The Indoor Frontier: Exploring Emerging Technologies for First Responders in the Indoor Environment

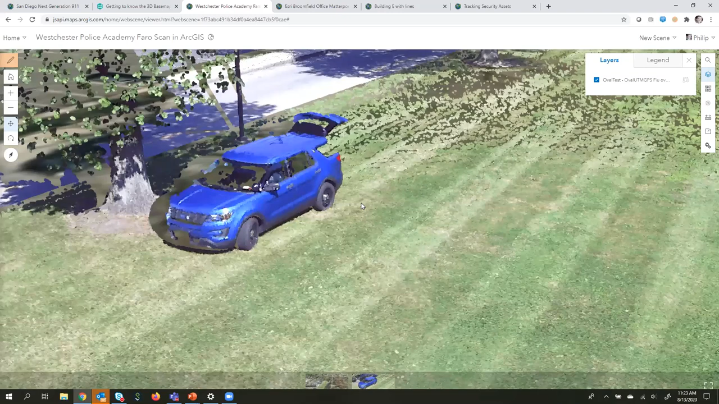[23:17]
I found this example that we had hosted in ArcGIS online.
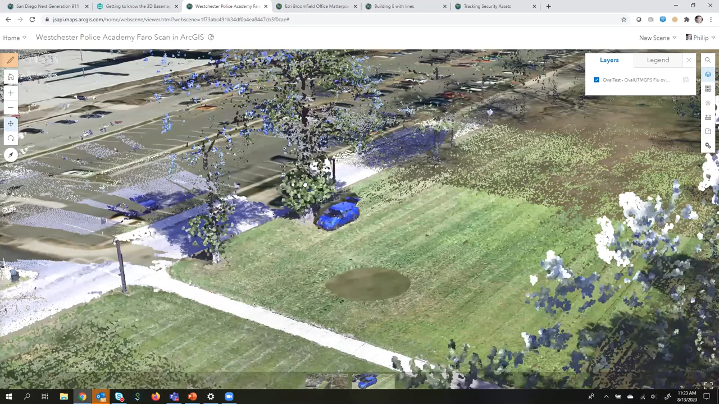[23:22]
So, scanning, this is something that was at the Westchester Police Academy, one of those Faro scans that we were able to bring that LIDAR data in, create a point cloud scene layer in which we're able to serve that large
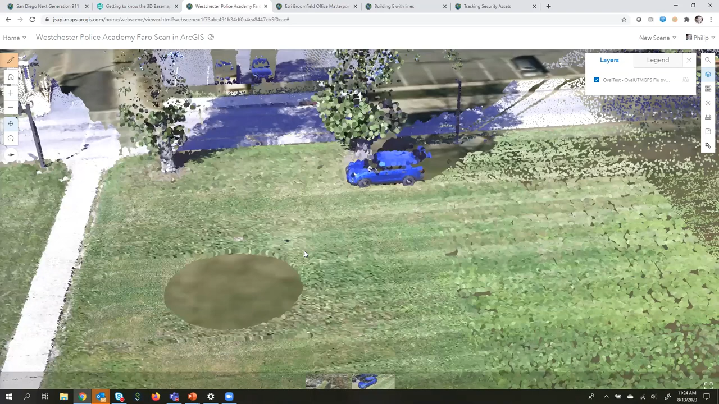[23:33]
volume of LIDAR data for the purposes of crash scene analysis, for forensics analysis, or this also has purpose within buildings as well,
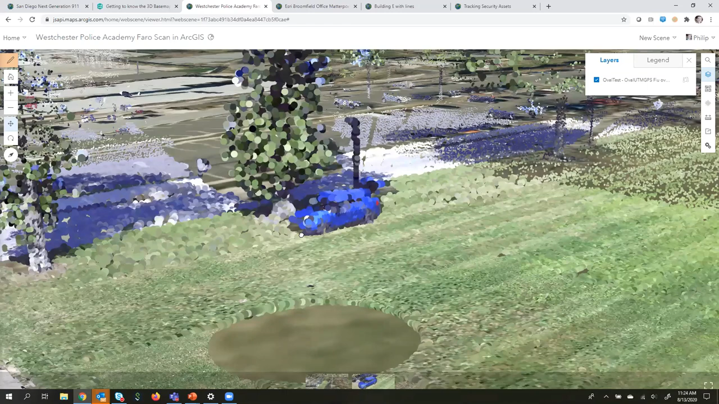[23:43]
so that it gives you a sense of that built environment.
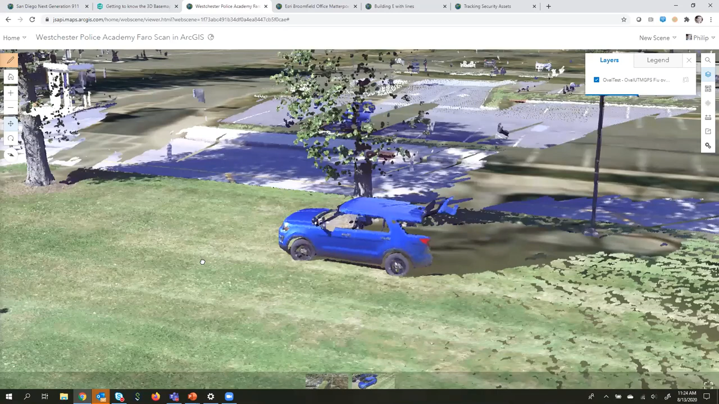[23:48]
And you can get an idea on where windows doors, assets, features, furniture, all the things that are within a building.
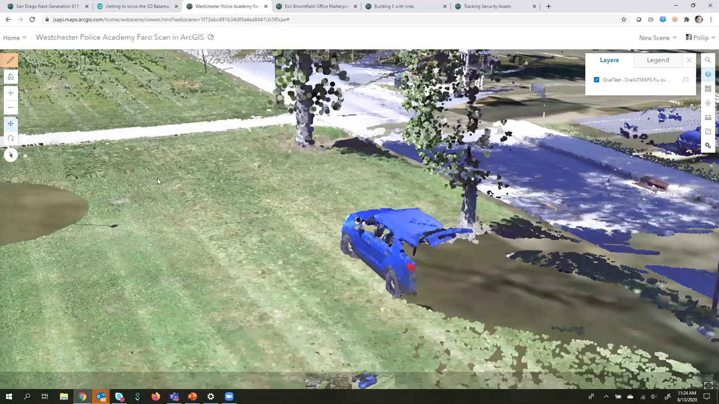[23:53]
Another scanning method that we have here is the ability to develop an integrated mesh from Matterport.
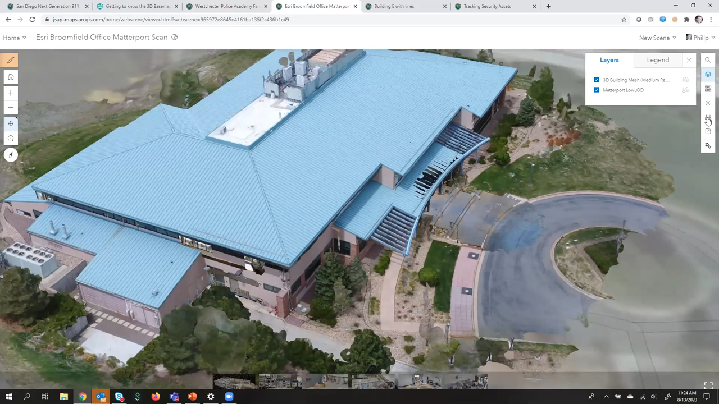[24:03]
And just to get a sense of this example, this one kind of blows me away, is that we're able to, this exterior shell is something that was developed from drone to map, one of our products that, you know, standard off the shelf commercial drone, you can fly around a building or an area of interest,
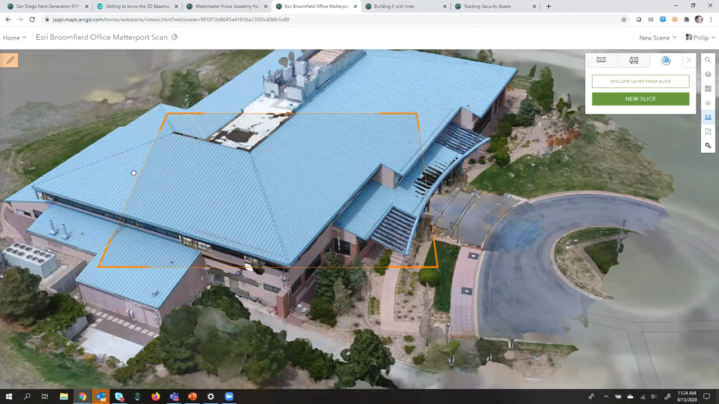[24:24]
create this integrated 3D, integrated mesh that shows this 3D skin of the earth model.
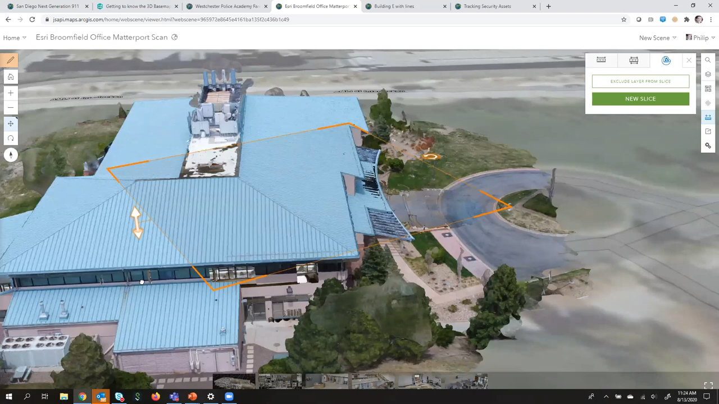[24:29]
But not only is it produced that kind of skin of the earth model, but also the insides of buildings here.
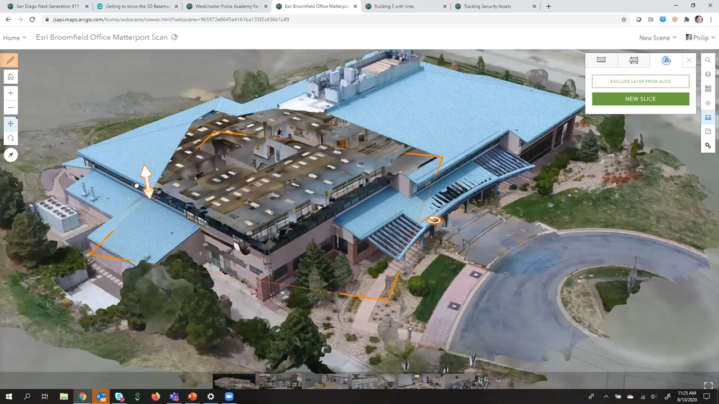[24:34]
So here we're just looking at one of our offices and a Matterport scan inside of that.
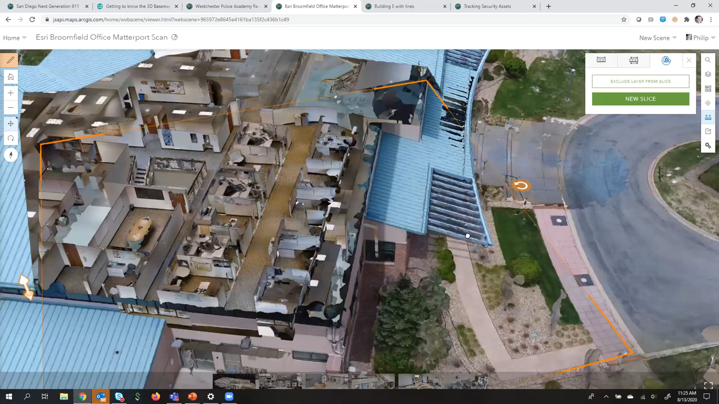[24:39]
And it'll help you to give a sense of detail that is realistic,
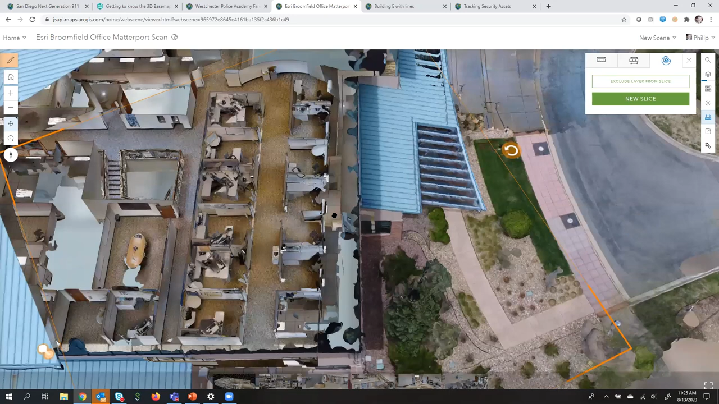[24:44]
both in shape and in color and really helps you to get that,
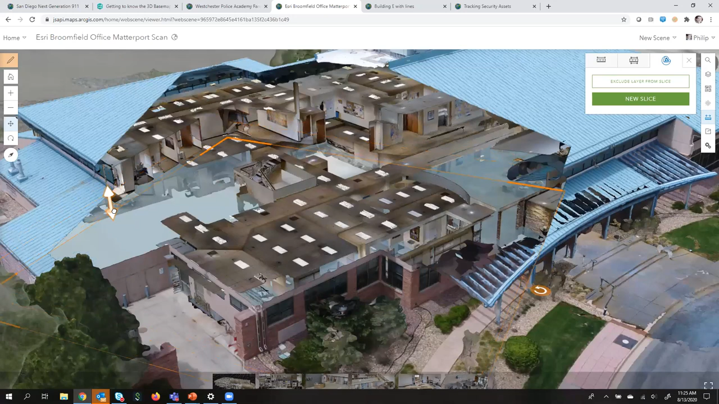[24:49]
that scan that, that concept as far as like what's inside of that building. So something I was mentioning before here was also,